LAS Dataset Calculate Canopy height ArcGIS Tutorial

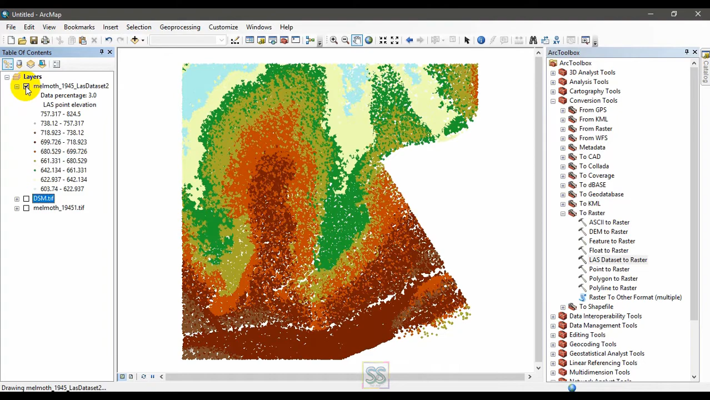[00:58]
we created initially if you haven't watched this video how did I create this LIDAR dataset just
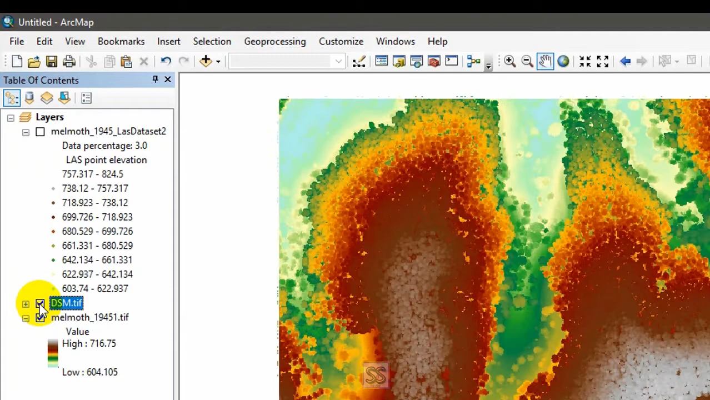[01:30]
right now I am going to use this digital surface model and
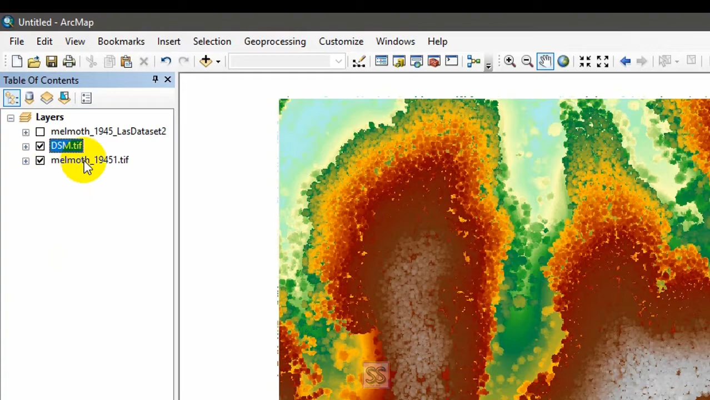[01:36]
digital elevation model to create the LIDAR data
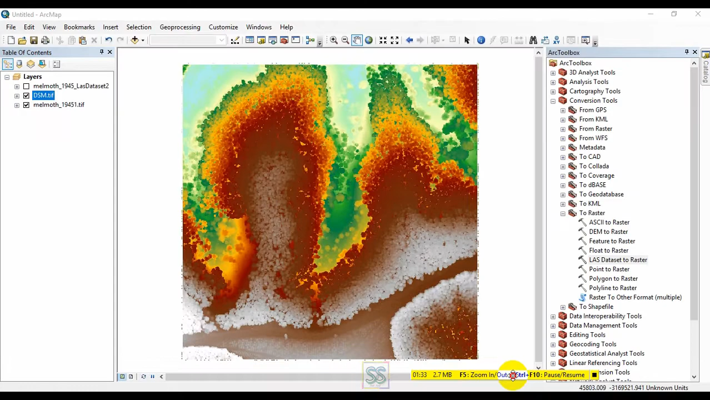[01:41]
all you have to do is go to your spatial
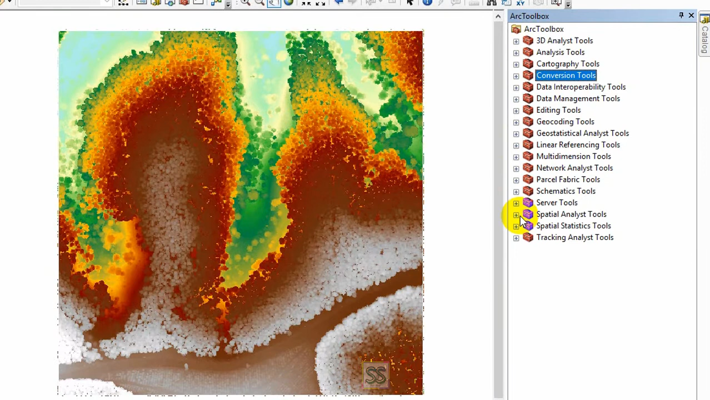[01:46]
analyst tool and go to this map algebra
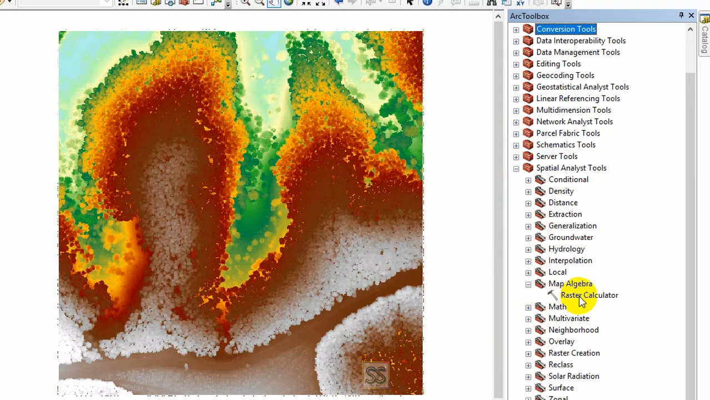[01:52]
and open the raster calculator tool
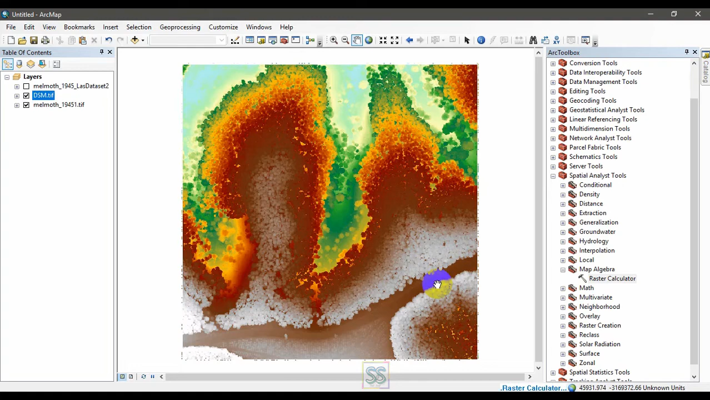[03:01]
right so it is easy to do that if you have the digital elevation model and the digital surface model separately so this is the canopy height or the tree height right go to properties